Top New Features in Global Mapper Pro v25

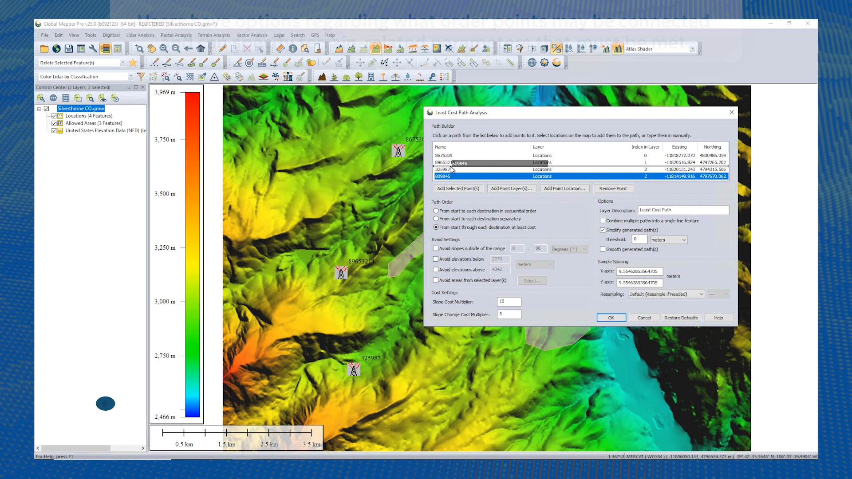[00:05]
Forging a new path through terrain often requires navigation around existing structures in difficult areas.
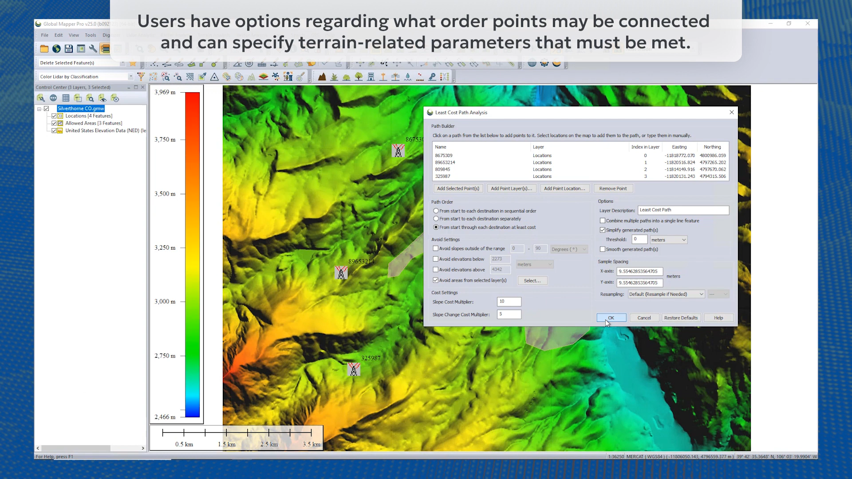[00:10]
The new Least Cost Path tool analyzes terrain to find the shortest and most efficient path between locations. The Automatic Point Cloud Analysis tool is the new hub of point cloud classification and extraction in Global Mapper Pro.
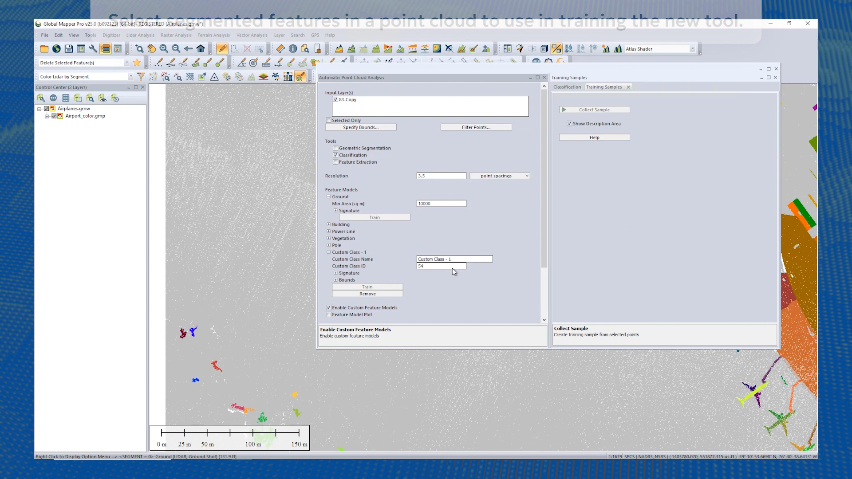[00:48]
Users can create automatic point cloud classifications by training Global Mapper to find specific objects in the point clouds.
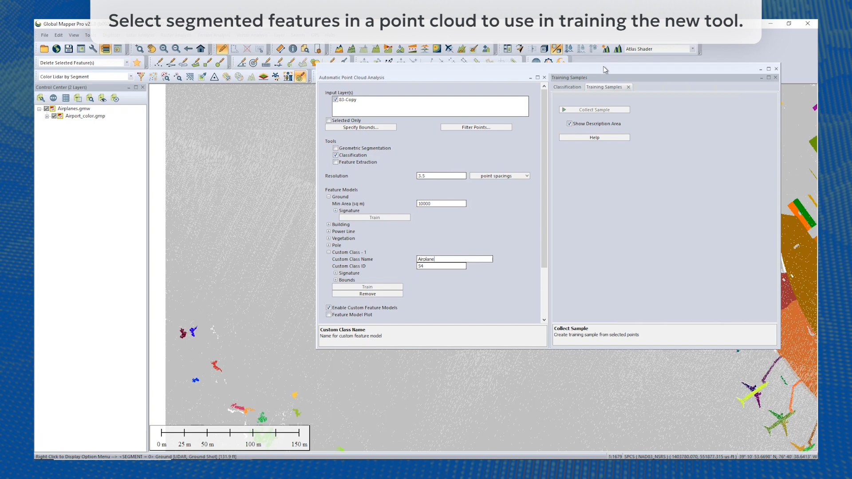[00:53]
These settings can also be applied to train existing classification methods further
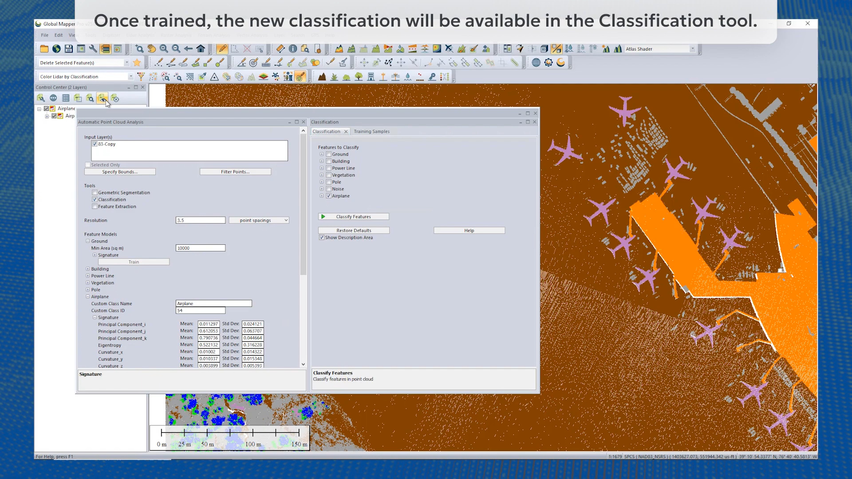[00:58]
and tailor the tool for particular datasets and workflows. Similar to the Terrain Paint tool, a new Raster Paint tool can manually adjust pixel values in RGB and palette-based images.
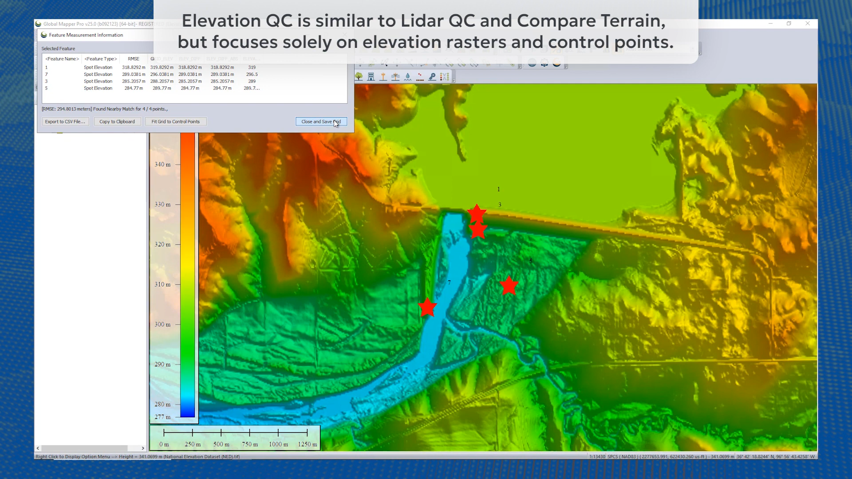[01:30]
This tool generates a new adjusted layer in the workspace along with the summary statistics. Elevation QC is similar to LiDAR QC in Compare
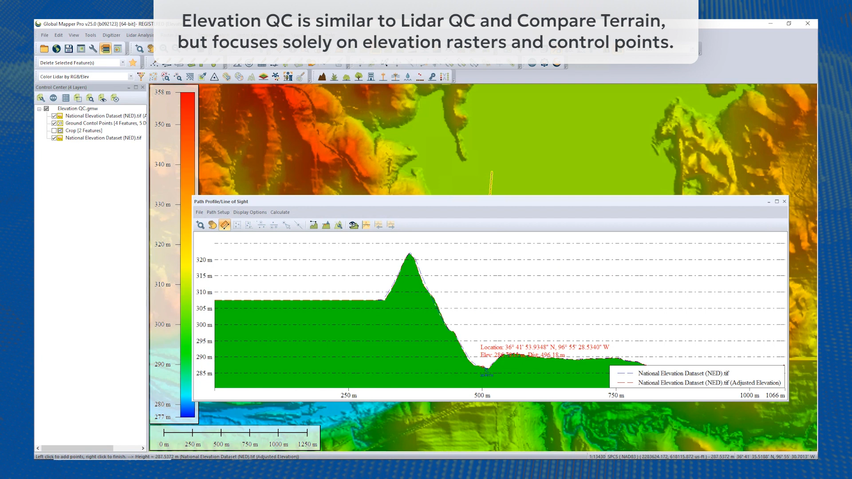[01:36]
Terrain but focuses solely on elevation rasters and control points.